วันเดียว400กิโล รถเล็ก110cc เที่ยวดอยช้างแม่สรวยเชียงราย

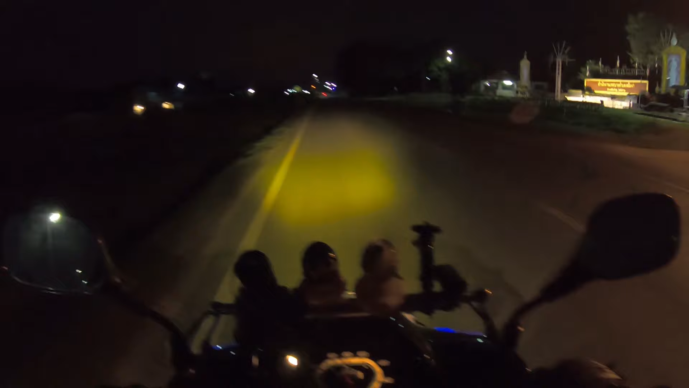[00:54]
ออกจากราพูลก็ราวราวตีห้าครึ่งครับเดี๋ยวนัดเพื่อนเพื่อนไว้ที่เชียงใหม่นะครับไปเจอกันที่เชียงใหม่
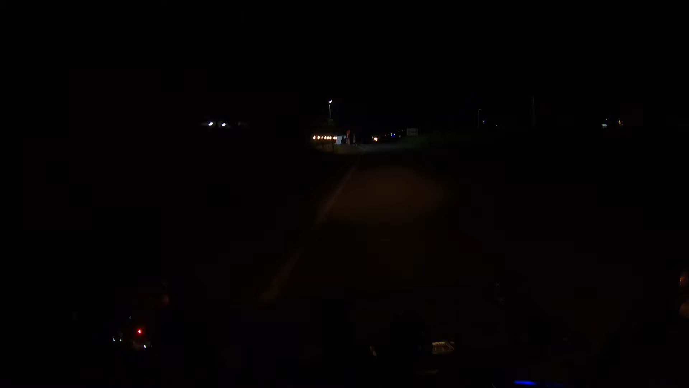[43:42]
ถึงบ้านเป็นที่เรียบร้อยครับตอนนี้อีกโมงเนี่ยอ่า
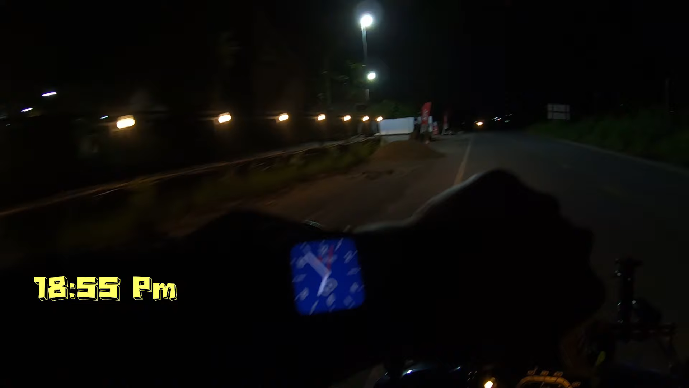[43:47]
หกโมง 55 ครับถึงบ้านเป็นที่เรียบร้อยเดี๋ยวจะมาแว้เติมน้ำมันอีกทีหนึ่งครับก็ถังที่เติมล่าสูตรี่ไม่สวยเนี่ยเป็นสิน 95 เดียวเลย95โอเค